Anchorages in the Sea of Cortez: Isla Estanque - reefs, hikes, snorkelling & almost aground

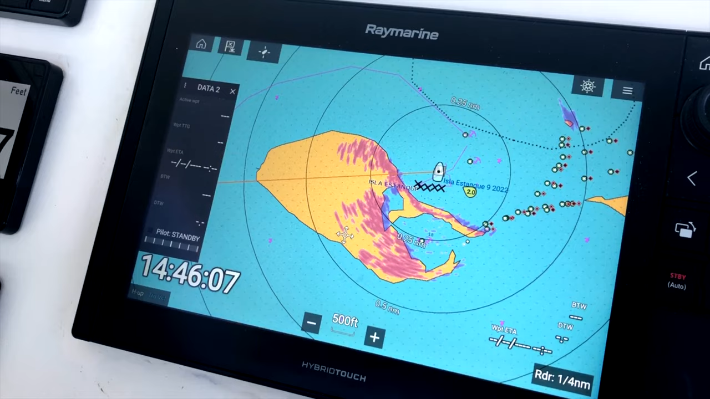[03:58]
And this morning we're going to sail from here all the way around and in there.
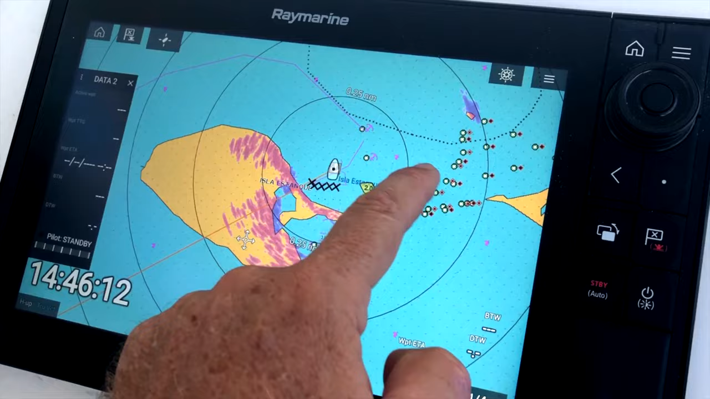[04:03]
We can't go this way because there's a reef there.
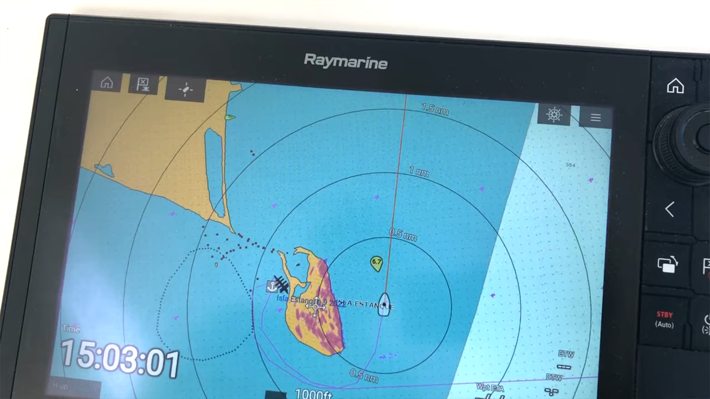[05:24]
I'm winding our way around. So we can come to the entrance. Camera doesn't do it justice here.